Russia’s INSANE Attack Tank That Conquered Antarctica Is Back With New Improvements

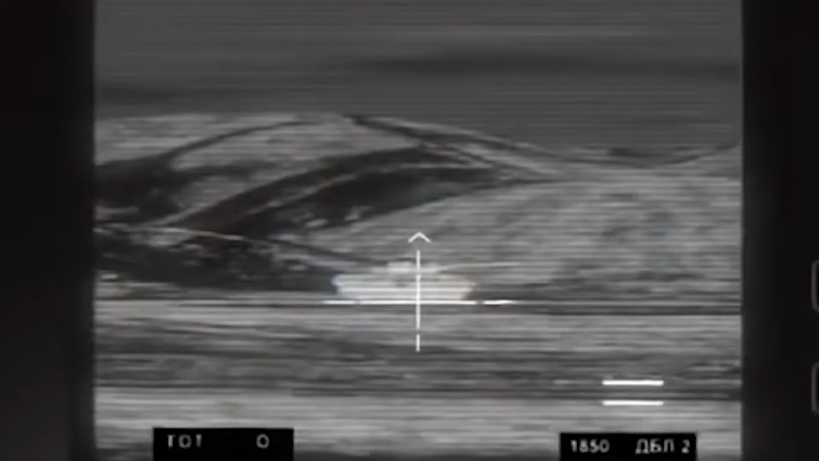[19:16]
in 2016 a new russian-made night vision system the urbis-k
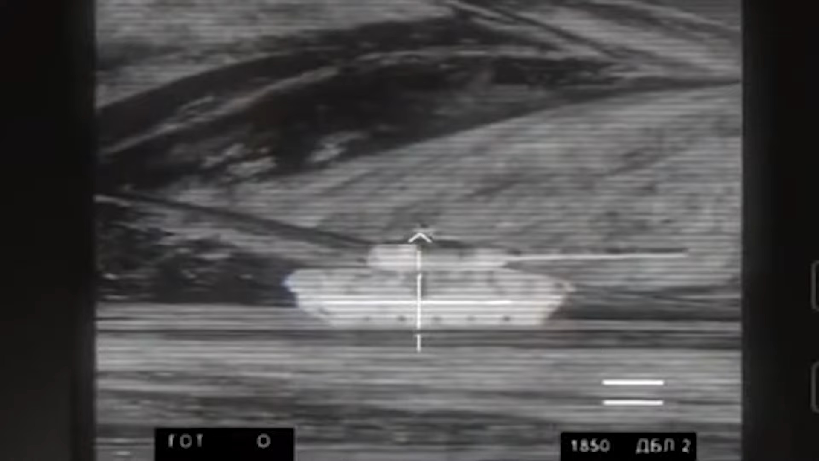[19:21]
was tested and could identify targets up to 3 000 240 meters away both day and night addressing